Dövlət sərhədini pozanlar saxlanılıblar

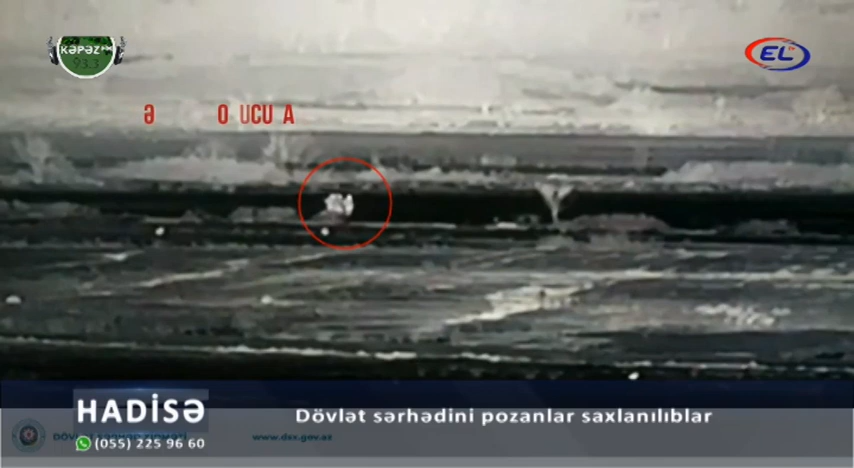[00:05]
Sərhət qoşunlarının Horadit Sərhət dəstəsinin Fizuli
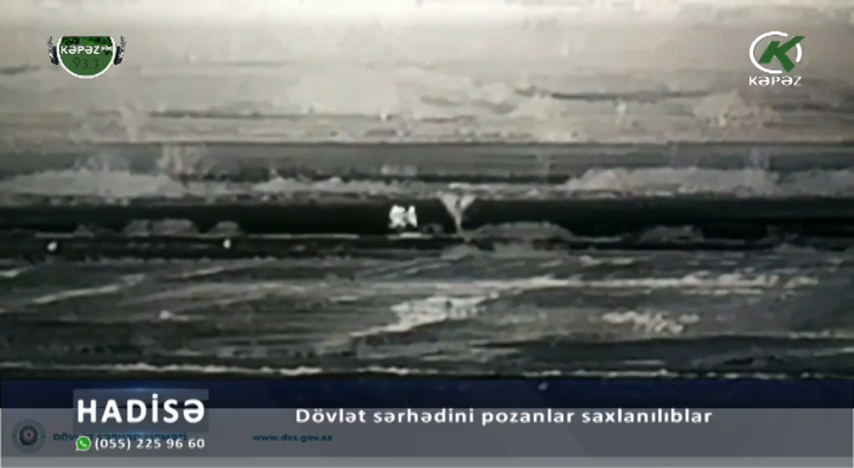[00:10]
rayonunun Böyük Bəhmənli kəndi yaxınlığında yerləşən Sərhət zəstavasının xidmət ərazisində Sərhət naryadı tərəfindən termal videomüşahidə kameraları vasitəsilə 3 nəfər
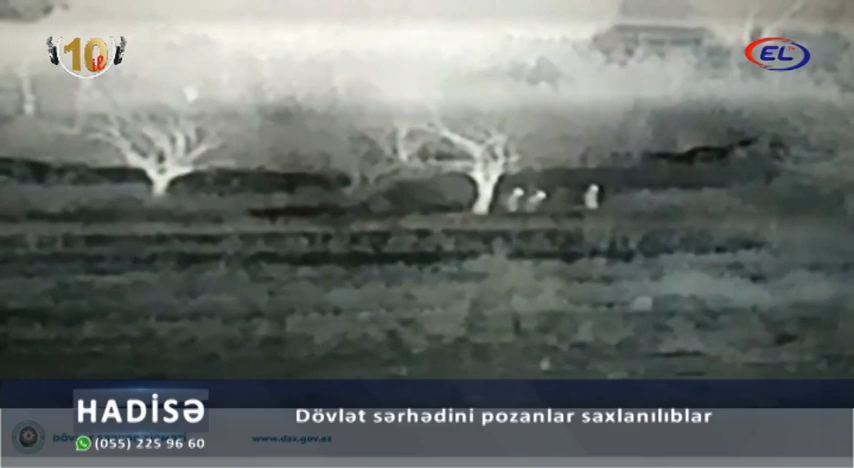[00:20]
naməlum şəxsin İrandan Azərbaycan istiqamətində dövlət sərhədini pozması müşahidə edilib. Sərhət pozucuları naryadı tərəfindən saxlanılıb. Araşdırma zamanı onların Əfqanistan vətəndaşları Davud Əfşar Canmuradoğlu, Nadir Cümən Abdülrafoğlu və Nəcubullah Halili Abdülnəzəroğlu olduqları müəyyən olunub.